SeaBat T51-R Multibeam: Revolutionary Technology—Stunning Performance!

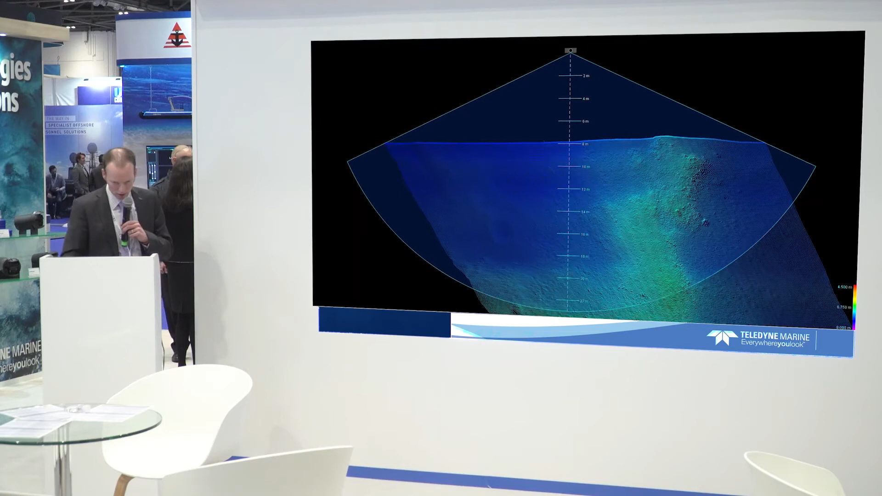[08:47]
So here's a video. This is what real live data looks like.
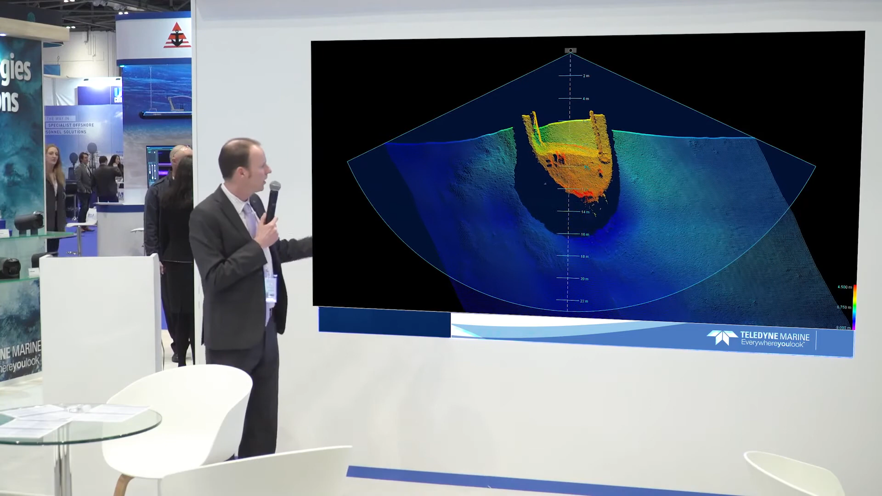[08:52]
So that's 800 kilohertz, 1024 beams. Just going over that arch here. So we're going a little bit fast. Let me do that again.
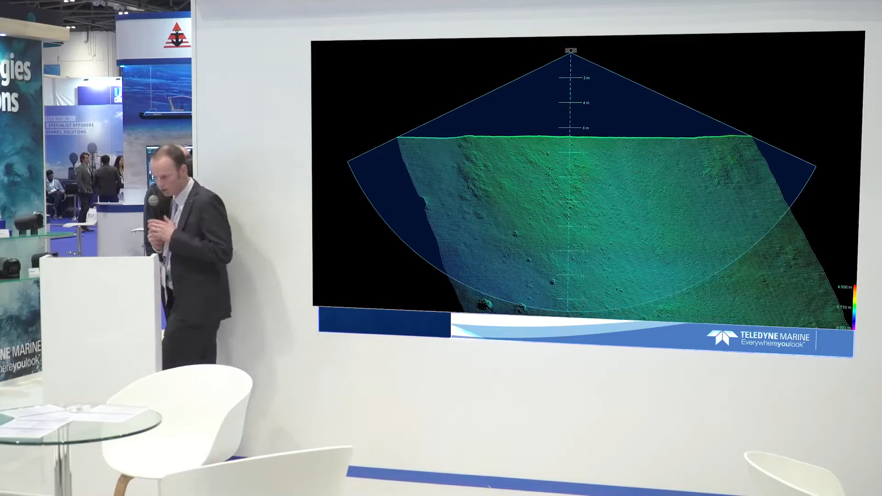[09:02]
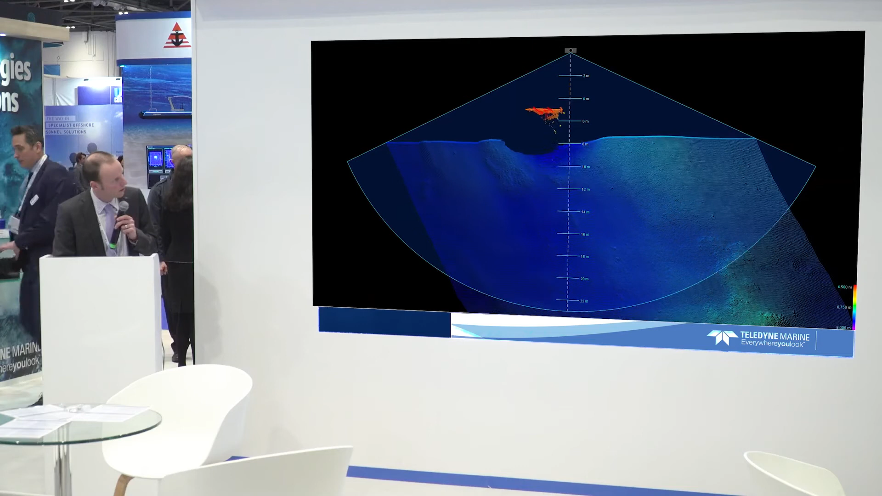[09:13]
So you probably observe how clean the data is, right? We're not, there's no filtering in real time happening here. A couple of interesting things. You can see the bollards here. You can see the two sides of the bollards, right?
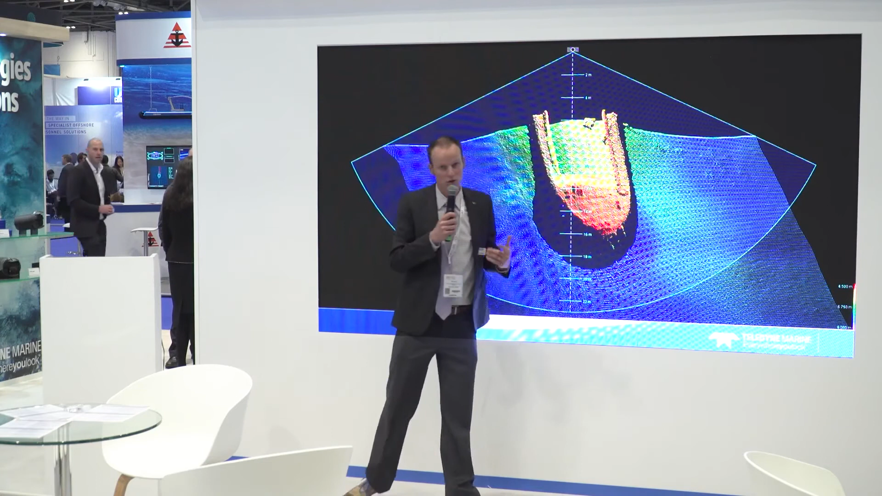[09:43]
Remember again, these are all these little dots on the, or footprints on the seabed, little egg yolks, right? And kind of see what type of resolution we get. There's a cable coming across. Again, cables are quite difficult to detect because one thing, they're small and they're round, circular. So if you send sound onto it, it probably bounces off. So often you only get really the crown of the cable. They're very hard to detect, but, um, so there's a crane or a wire and that goes across. So we get some good detections of that. Let me just play it again for you.
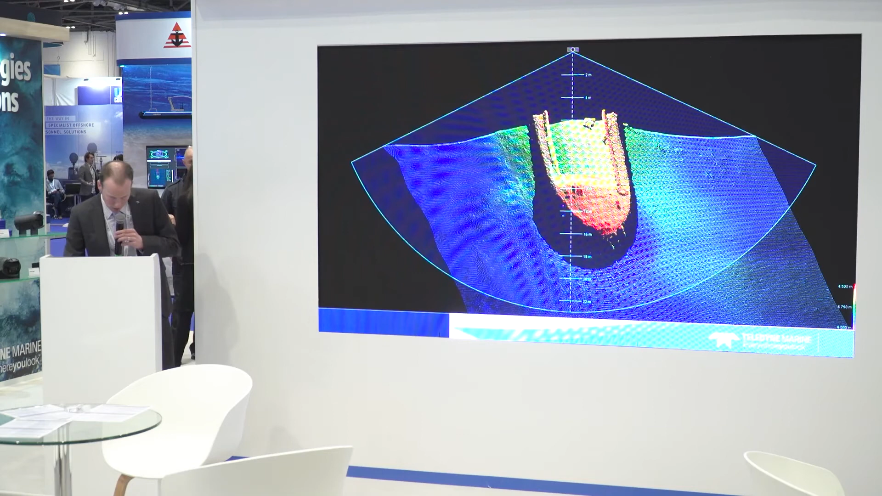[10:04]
So there, there's that cable. I'm going to show you all of them.
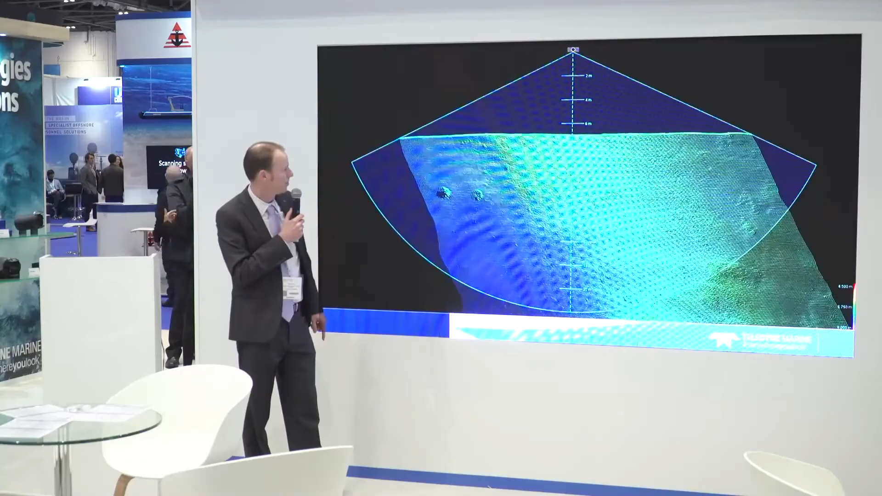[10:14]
This, by the way, this is the data that's, uh, comes from our Sonar UI.
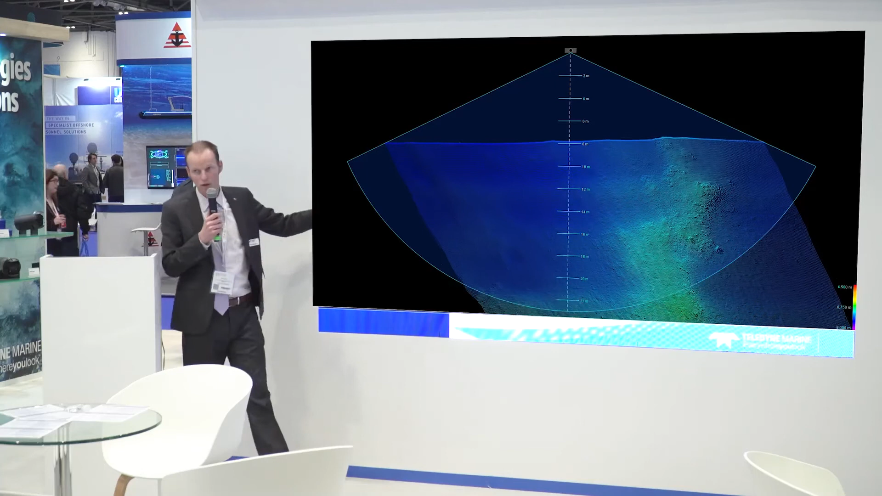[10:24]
That's the software that comes with the, with the multi-beam, right? And that's what you generally use to, to, to, to operate it.
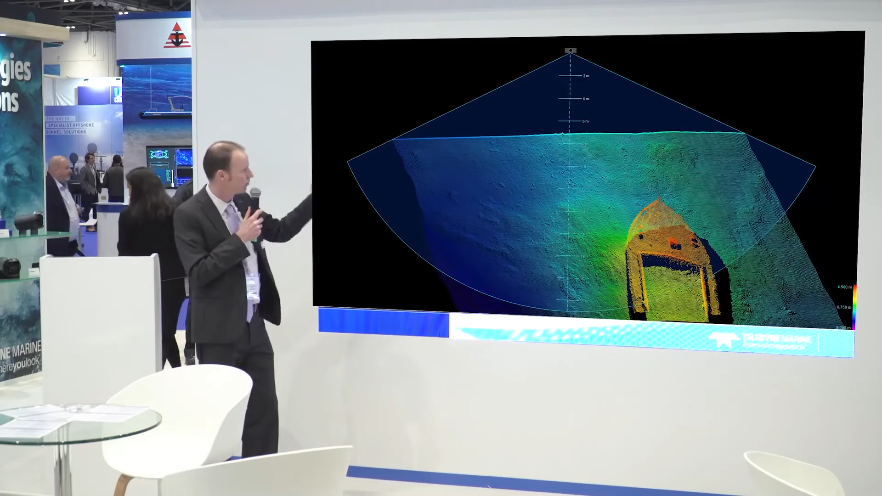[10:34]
And again, this is just, you know, real, real-time data, untouched, no filters.
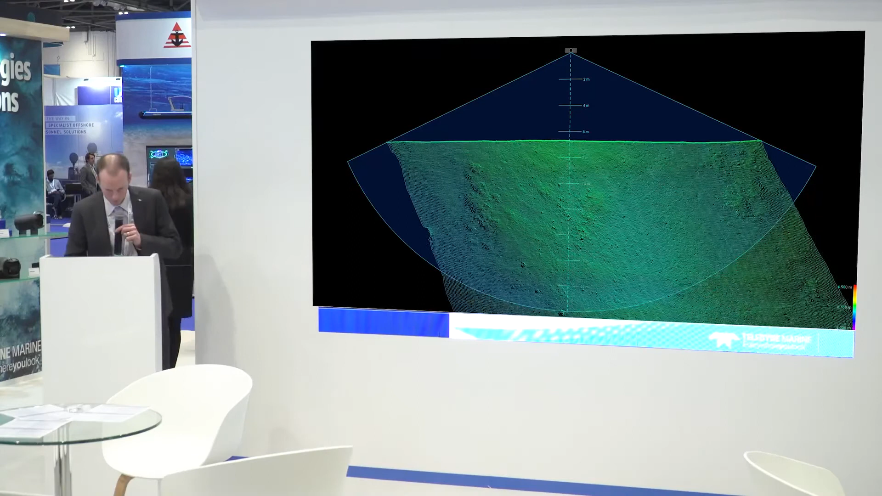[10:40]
Some other examples. Here we're going, uh, just in a, in a harvester area where we think that this system would be very suitable at 800 kilohertz,
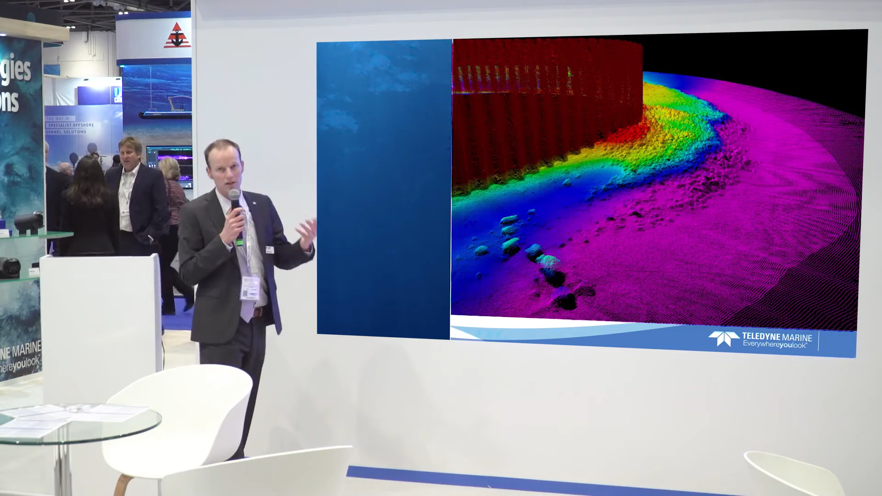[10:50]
um, finding small objects, uh, on the seabed. In this case, there's some sandbags here. There's obviously, uh, some rock being dumped against the key wall for scour protection.
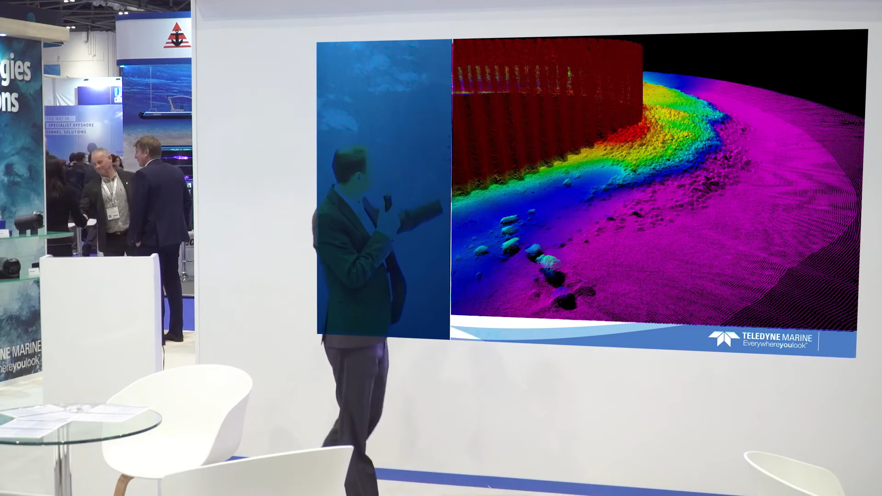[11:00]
There's the key wall itself, right? We get some nice good detections off the key wall. These are, these are all areas where we, we expect, uh, the T51 is going to be used a lot.
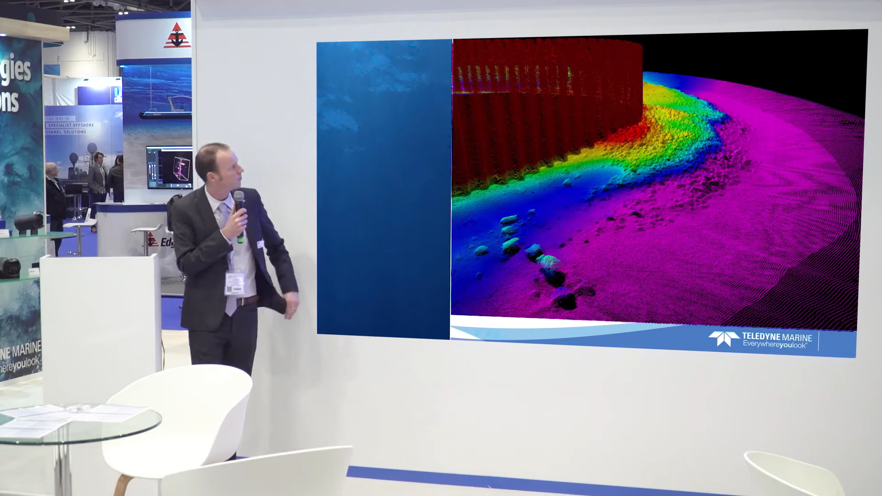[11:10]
And some more examples of that here too. We think about key walls, right? Can be quite challenging areas. We have a, you know, it's easy enough to measure something that's flat on the seabed, but here we have a vertical structure. And then more so where we have these corrugated key walls and you have the, the front, the front and aft, right?
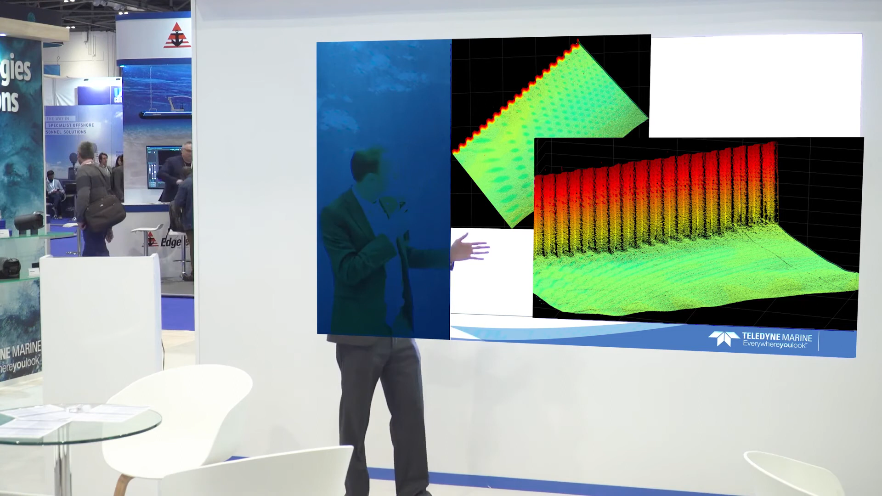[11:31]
Uh, with larger beam widths, it can be quite difficult and you can generalize in between these spots, but we're getting really good results with, uh, at the 800 kilohertz.
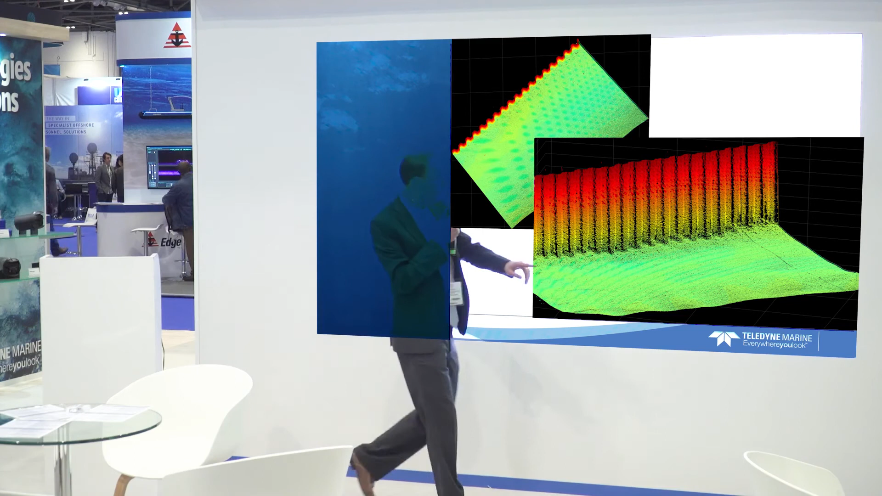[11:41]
One other, other interesting thing to point out, you see this, there's a cable going across here, um, also gives you an idea of the detection capability at these high frequencies.
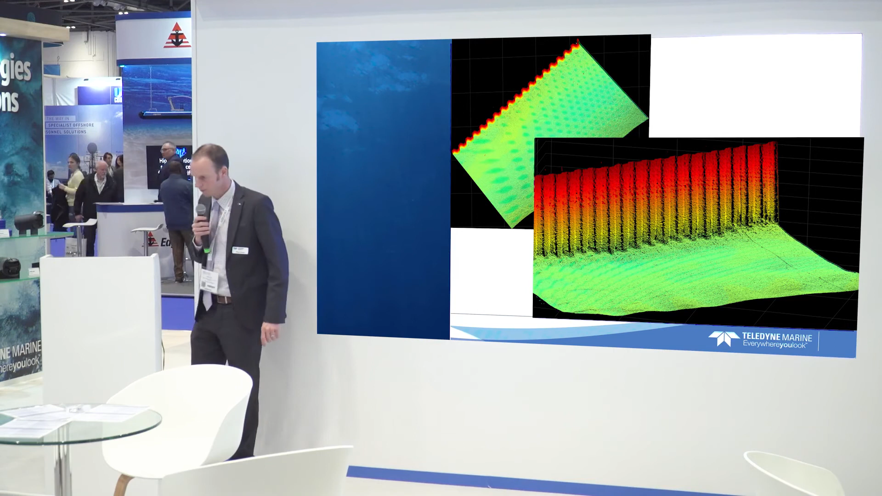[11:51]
Right. So just in summary, um, the T51 has 800 and 400 kilohertz arrays.